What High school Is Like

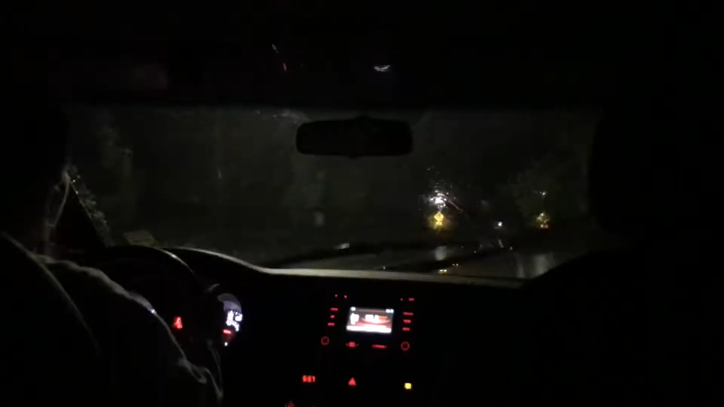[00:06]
then I get in the car to early morning seminary.